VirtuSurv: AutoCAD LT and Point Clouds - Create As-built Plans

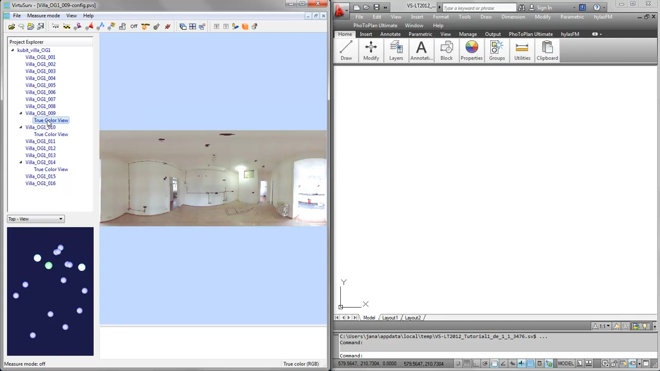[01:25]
So here we have different rooms in the building and I like to draw a layout plan first. To connect to AutoCAD all I need to do is click on this button, send command macros to AutoCAD LT. And what you can see here are the macros which are provided when you install VirtuServe. So we have a macro for drawing 3D polylines,
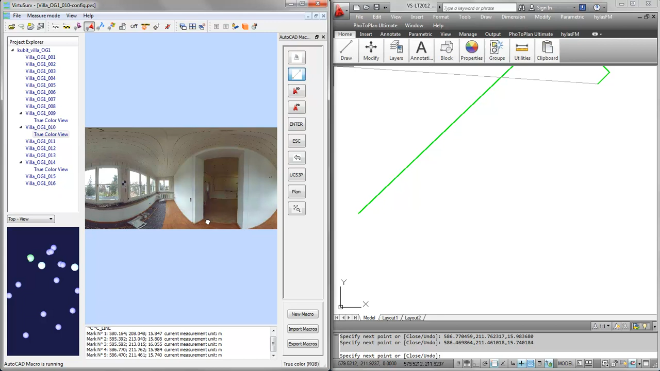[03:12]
And the wall is straight so I can zoom over here and as it's a planner view, sometimes I have to zoom out a little bit further. Go in here, pick a point here, pick another point there, and one here. And then I do a right click to close the line. If I just click escape it's finishing the line command without closing the gap. So right click closes.
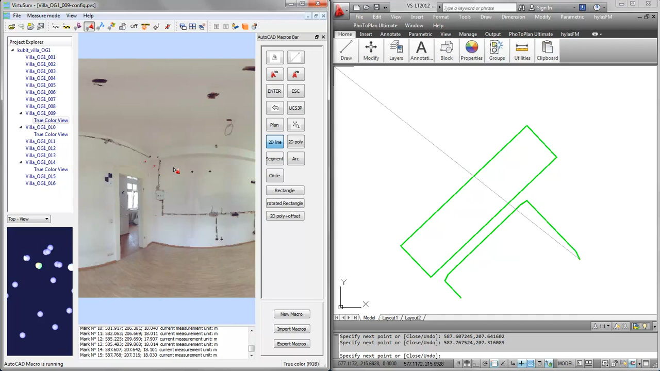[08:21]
So I will pick one point here. Again, 2 points on every wall. And we go down here. Into the corner. And around it. And I will not close. I will press escape to end the drawing. I can zoom to extents to have it all on my face. And now I will just once more draw a 2D line to get the front over here.
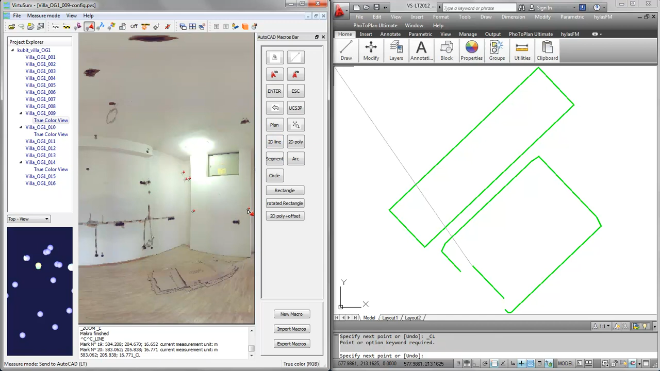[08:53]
And the rest we can just do by construction inside AutoCAD LT. Of course, I can also draw lines for the doors.
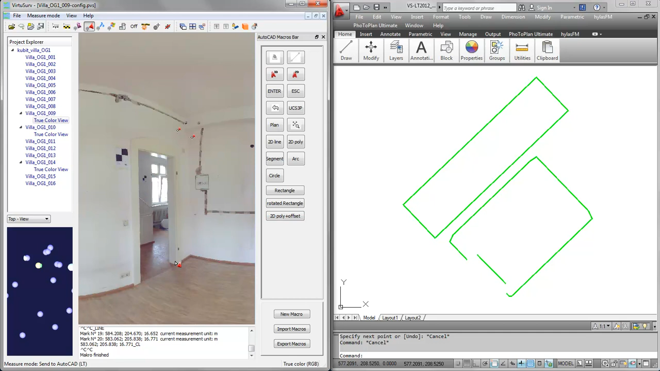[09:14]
To help me constructing and drawing the doors inside AutoCAD. And let me draw the door on a separate layer. Switch to door then.
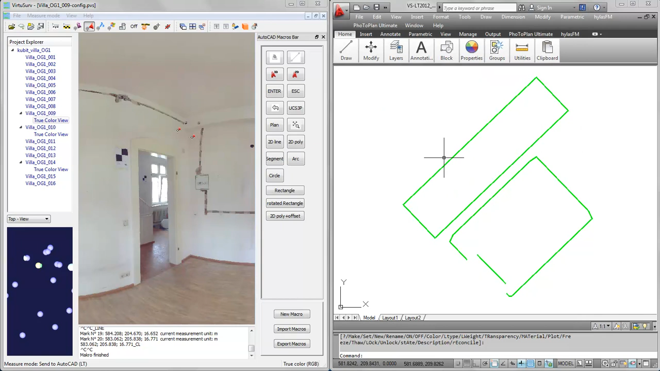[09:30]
Go in here. And again, I will just draw a 2D line from here to there. And this will enable me to draw the door in there.
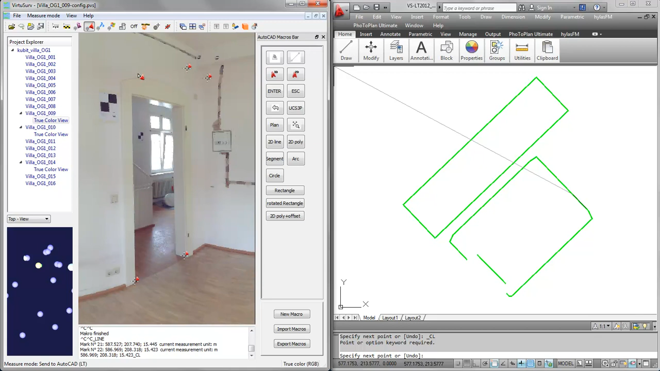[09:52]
Another thing. Let me just escape. Same can be done over here. Or switching back to this scan. I can just draw another line in here.